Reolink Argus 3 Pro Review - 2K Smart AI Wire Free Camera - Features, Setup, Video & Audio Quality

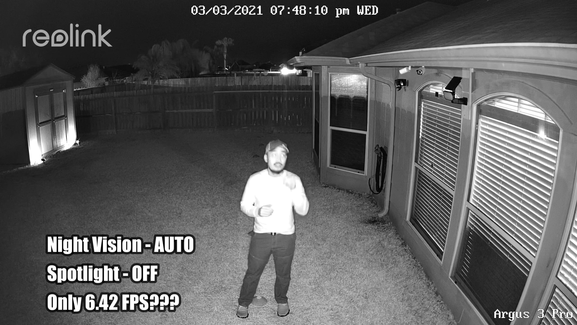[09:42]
6 infrared LEDs turned on and this is what it looks like at 10 feet, 15, 20, 25, 30.